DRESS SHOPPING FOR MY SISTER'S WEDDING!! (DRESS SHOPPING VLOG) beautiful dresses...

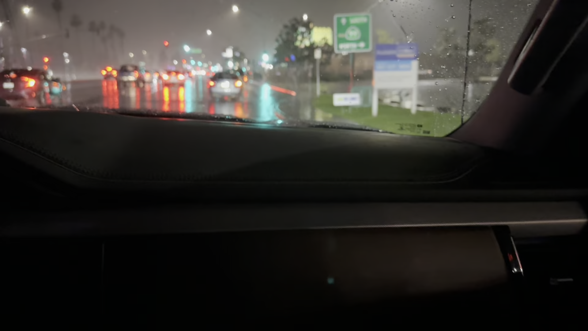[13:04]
It's like flooding, huh, babe? Yeah. What happened to your shoe?